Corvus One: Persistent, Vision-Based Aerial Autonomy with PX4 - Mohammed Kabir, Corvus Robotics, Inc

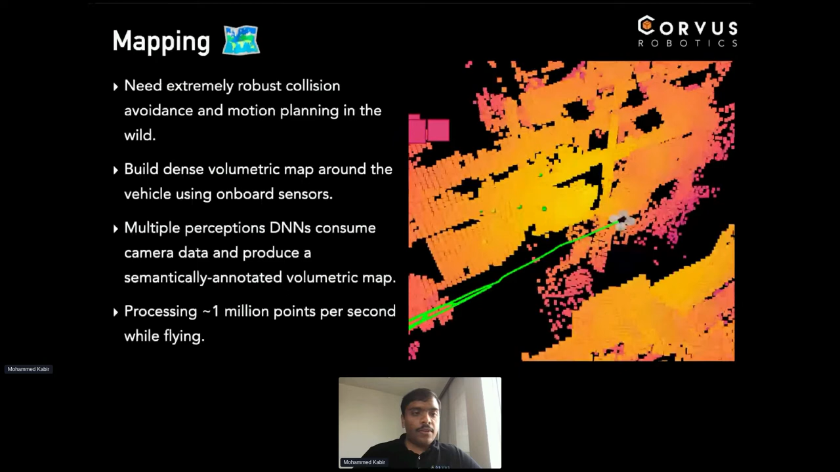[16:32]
And all of this is happening onboard while flying, all using onboard compute, there's no kind of external link to a base station or anything of that kind. So next up, so you know where you are, you know what the world looks around you, and then you want to get from A to B. The way we do this is by having another large optimization problem,